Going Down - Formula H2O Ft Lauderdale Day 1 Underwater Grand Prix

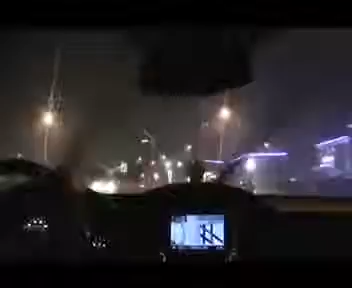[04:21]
All right, so we're headed out to check out Fort Lauderdale, and it is pouring down rain.